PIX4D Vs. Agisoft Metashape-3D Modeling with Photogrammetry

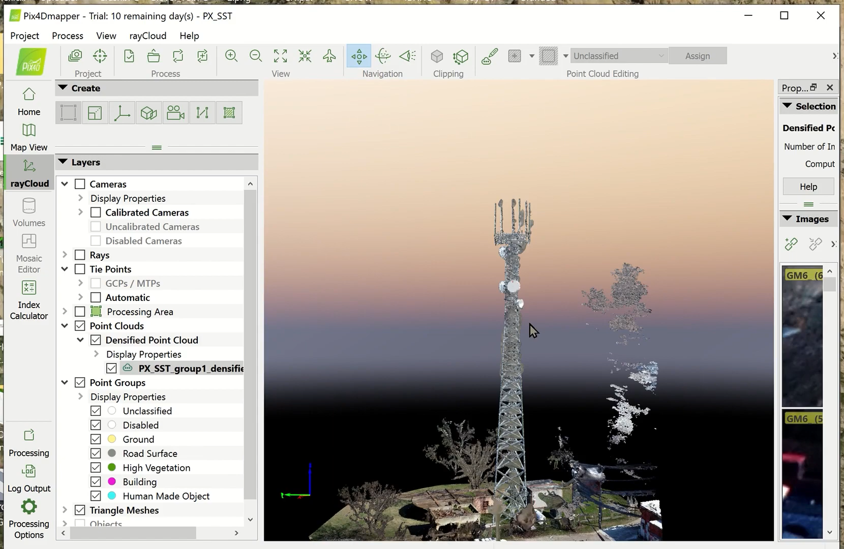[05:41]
So, next, let's look at Agisoft. In this case, we have the 3D model.
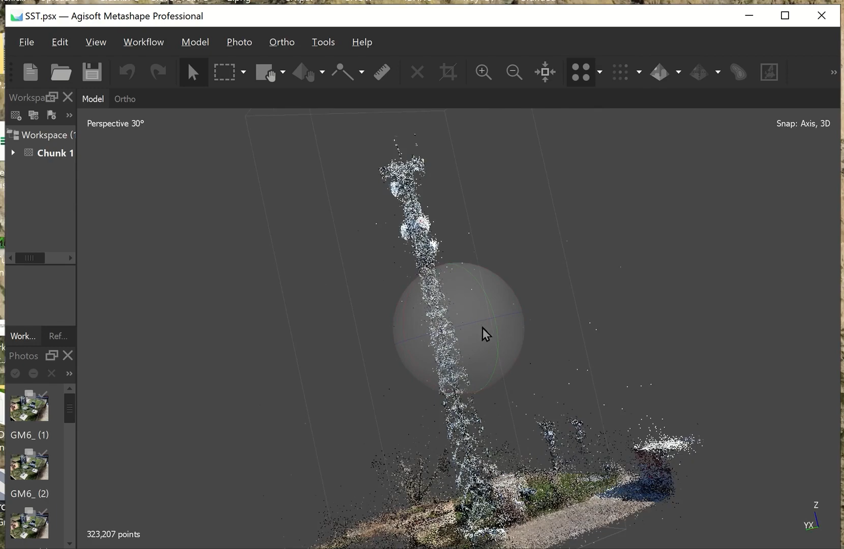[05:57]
And as you can see, it's not real pretty. It's not clean looking.
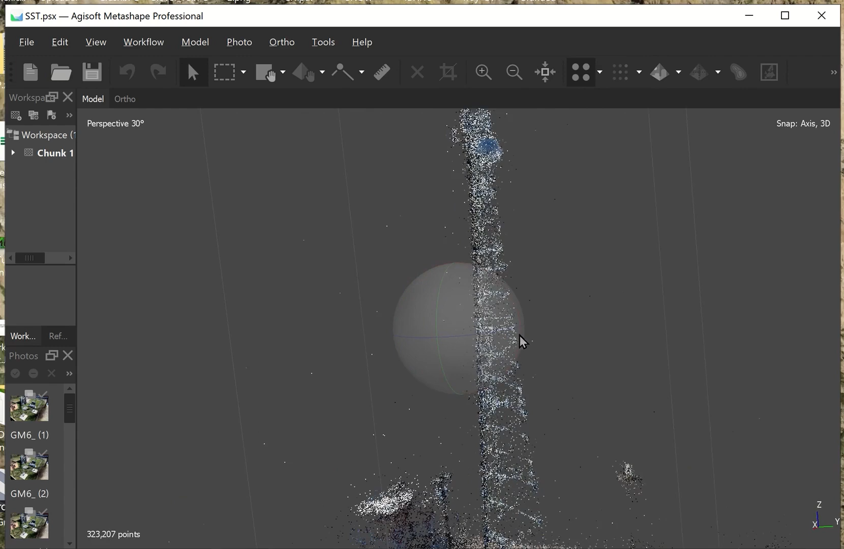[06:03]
However, when the mesh is generated and the texture is added, then it looks a lot better.
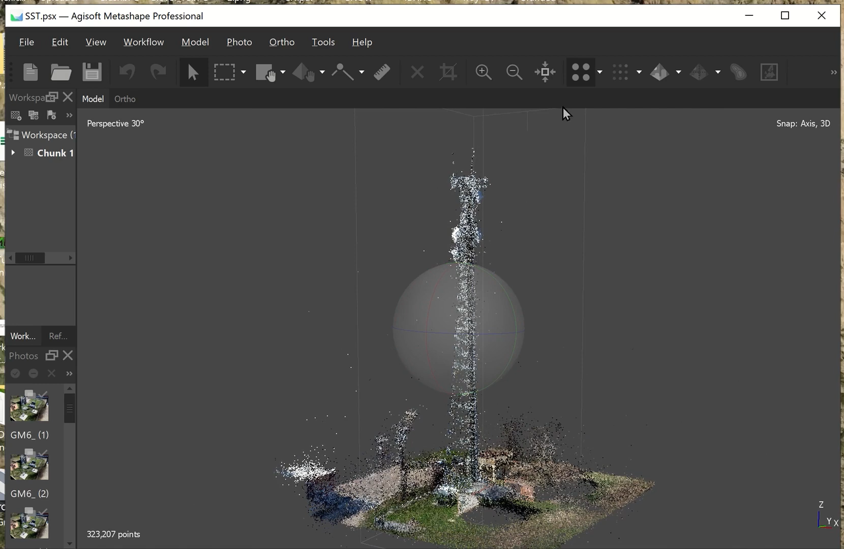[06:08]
Now, by default, it's not perfect. It's got some breaks in the metal up here.
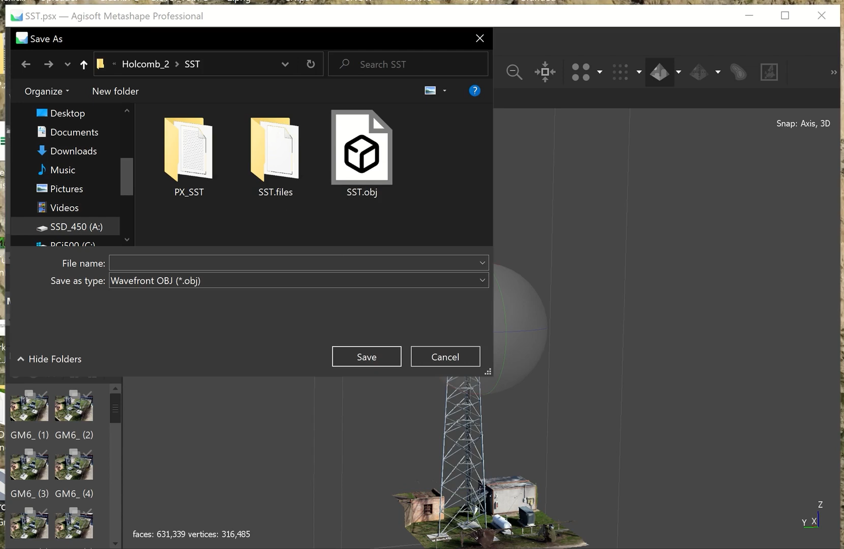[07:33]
And to see the texture file, I'll have to open up. So, here we go. All right.